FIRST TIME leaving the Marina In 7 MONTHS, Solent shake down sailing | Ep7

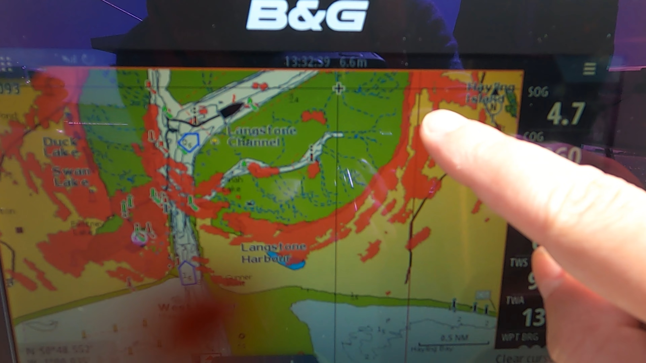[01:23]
seems to be lining up perfectly, so it seems like the orientation has done its job.